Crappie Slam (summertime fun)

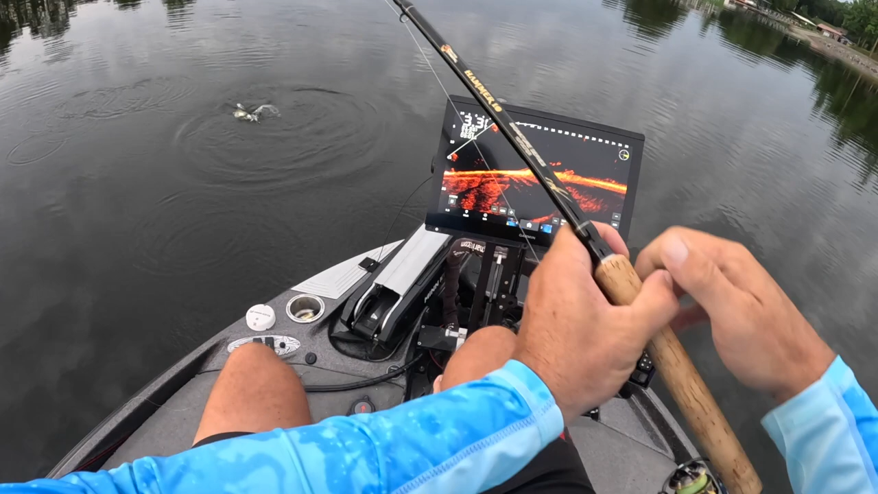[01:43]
First fish of the day. Caught on the Patriot color. That's a solid eater right there.
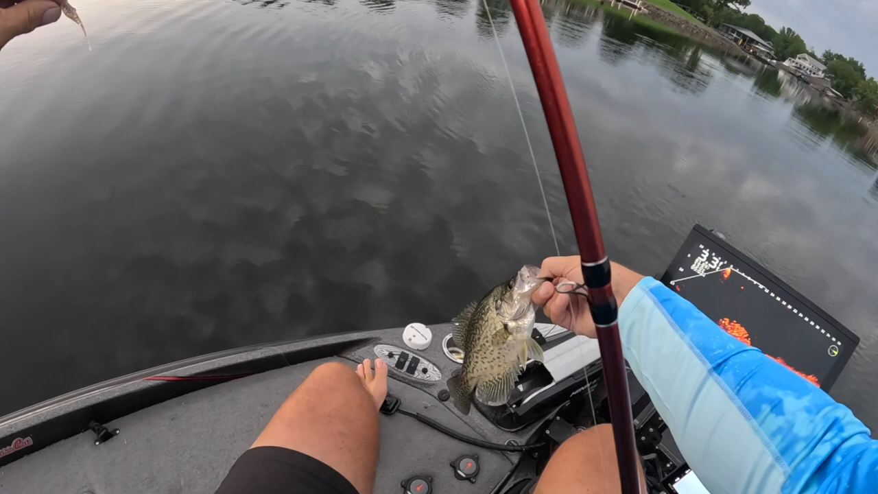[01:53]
Letting them go though. They like that color. That was nice. Nice first drop with that color.
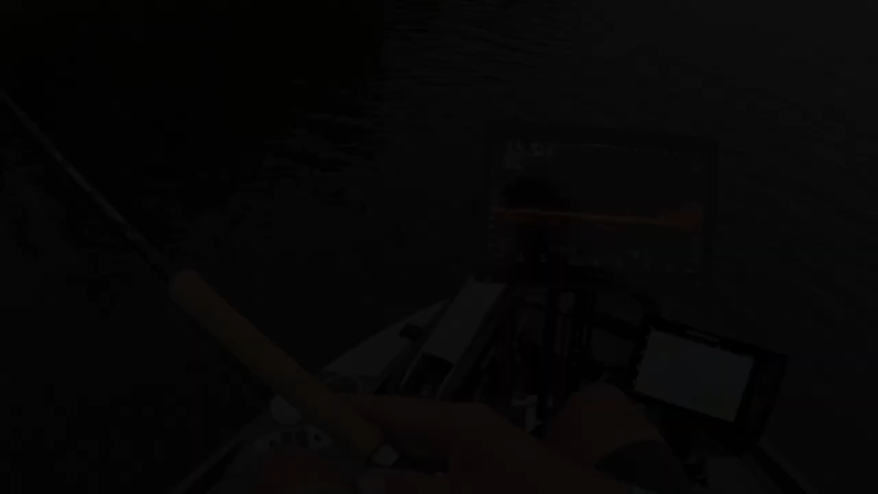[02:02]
Ooh, there's a good pile right there, guys. See that guy lined up. Just money right there. Boy, he just laid it in his mouth. Small guy.
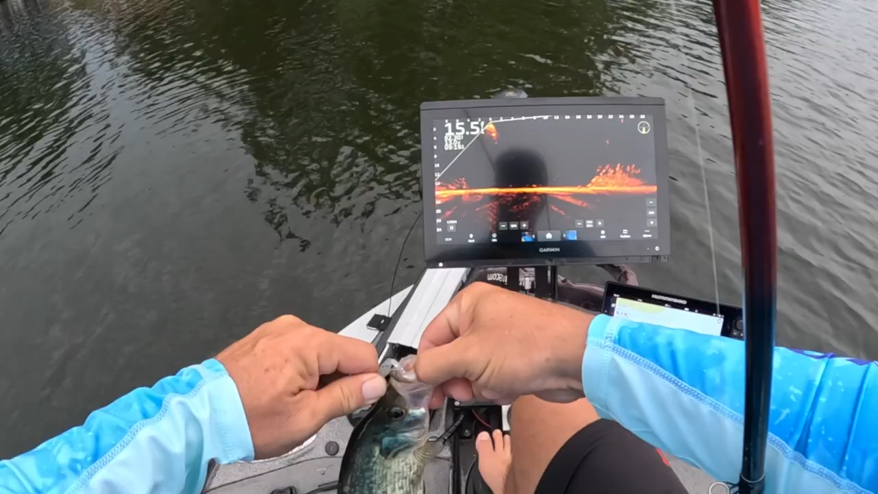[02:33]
Not bad though, a lot of fun. Definitely sitting up here on a perch. Look at all those guys right there.
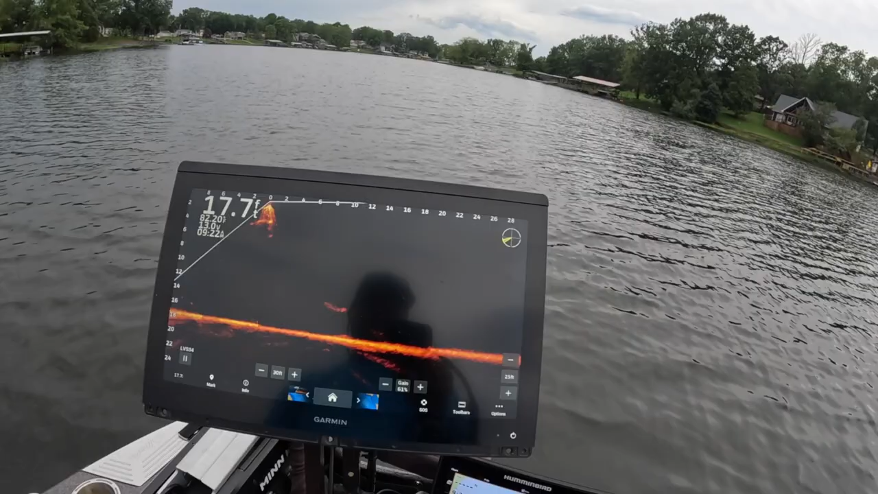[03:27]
Now I have Solexes on my boat for waypoints and side imaging and all that stuff, but honestly I think Helixes are just perfectly fine.